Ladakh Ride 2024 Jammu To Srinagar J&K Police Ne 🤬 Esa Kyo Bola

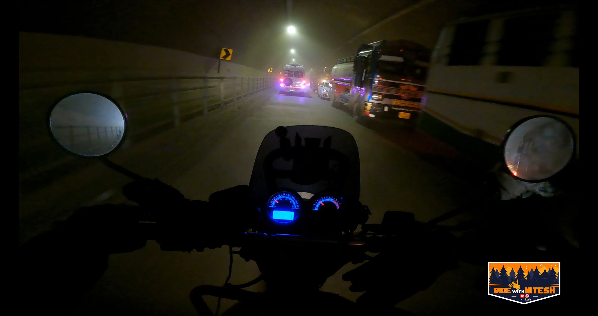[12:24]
तो ये टर्नल नंबर 7, सातवीं टर्नल है भाई ये।